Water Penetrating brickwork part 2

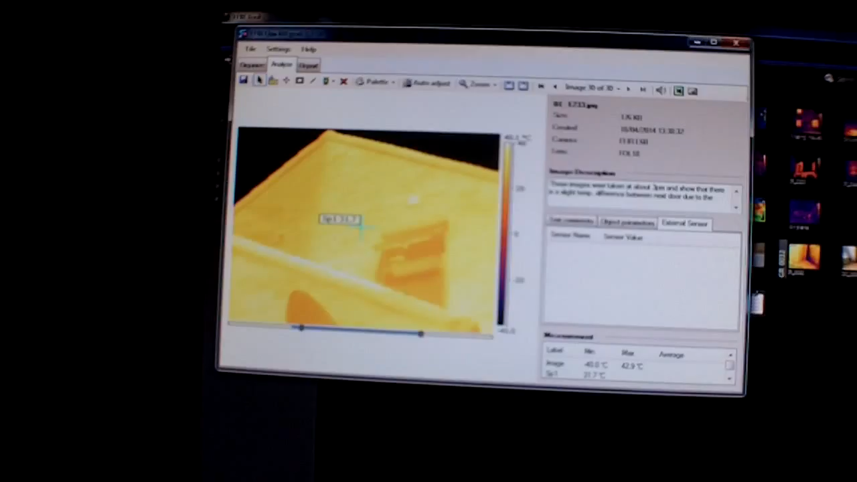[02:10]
when we went before, and what I found was that it was a little bit light.
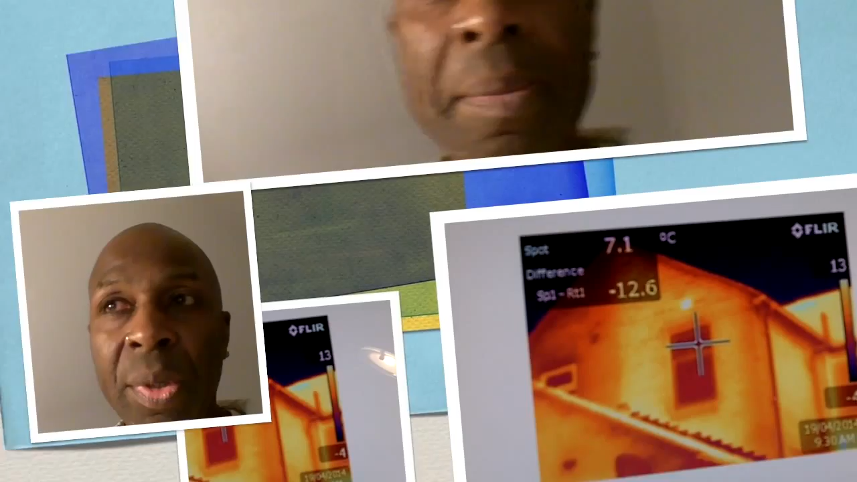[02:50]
On screen: spot 7.1°C
I went back to the property because I thought it was a little bit cooler. I don't know if you can see the mouse wandering around there, but if you look to the left hand side there, I don't know if you can see the mouse.
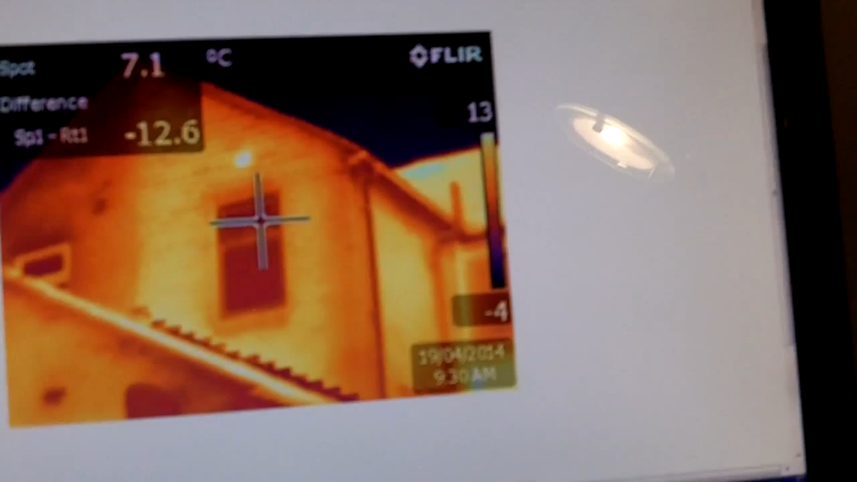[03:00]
On screen: spot 7.1°C
You can see where the odd areas are anyway, around the window. So you have the window there, and then you've got the, sorry, I'll keep that level. You've got the, the bright orange areas there, and you can also see where the roof line is.
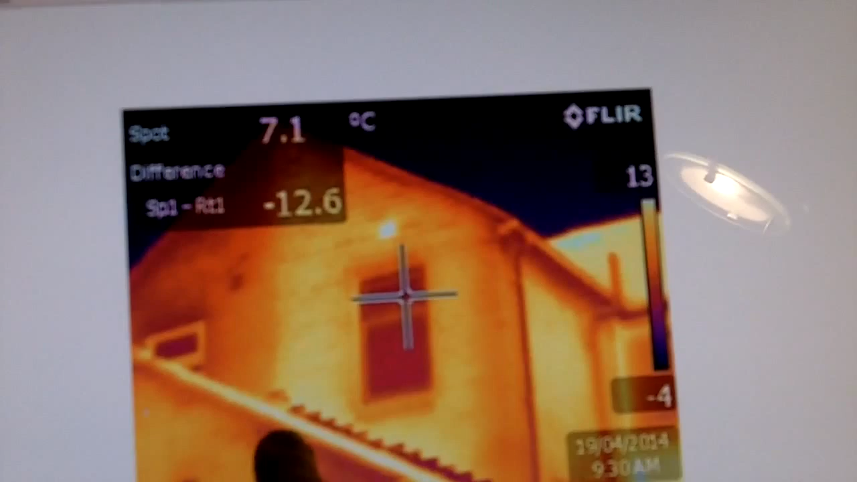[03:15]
On screen: spot 7.1°C
So if I use my finger, you can see there's a lot of heat coming through there as well. Having said that, that's not, it's because the sun's shining on this direction. So it's warmed up that roof there. You've got, um, that area there, which is quite warm as get again, even though the sun's coming from sort of, it's coming from this direction. So you would think it has eaten up that face and that corn has just missed it because of the angle of the sun at the moment.
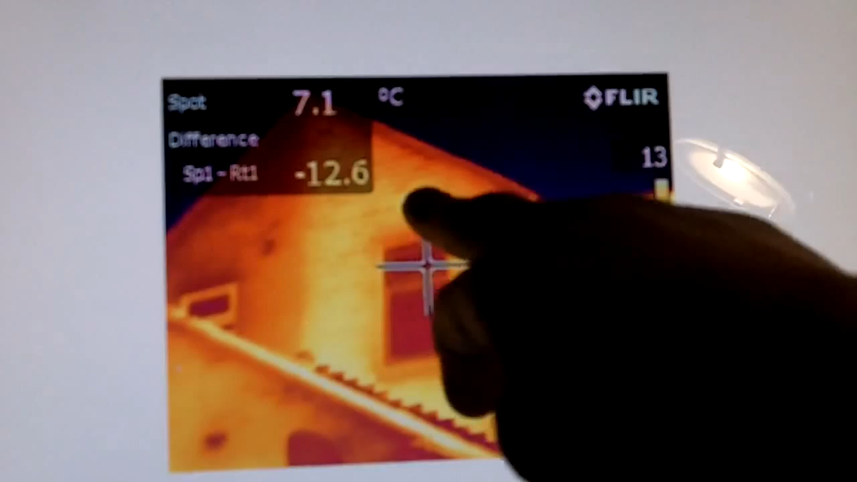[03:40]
On screen: spot 7.1°C
Um, you can see there that they've been using the extractor. Uh, so they must've had a shower and you can see the heat coming through there. Also down this side here, you can see that it's, it's warming up.
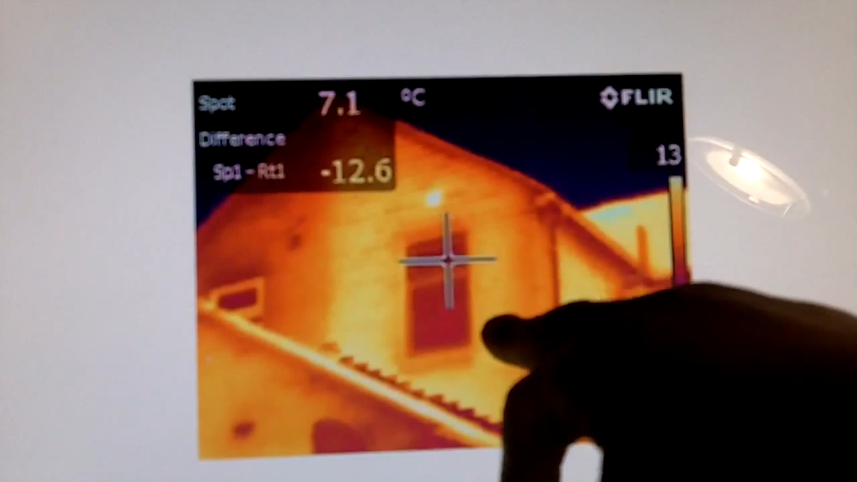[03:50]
On screen: spot 7.1°C
Um, but on the inside, we've got, you know, sort of damage around there to the decoration and damage around there to the decoration and a bug there as well.
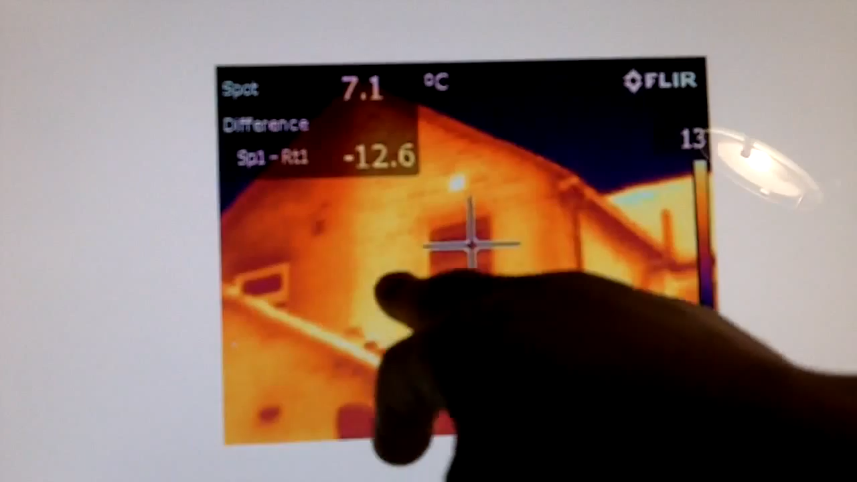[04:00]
On screen: spot 7.1°C
So, um, that's the area that's going to be treated. So it'll be interesting to see what the, um, thermal image is going to be once, uh, this has been done. And if you can't see it clearly enough, let me just zoom in a bit more. I think you should be able to see that, that, that those areas there are the ones where the water is penetrating the brickwork. I've also got a photograph of the, um, type of brickwork that's there and it's quite porous.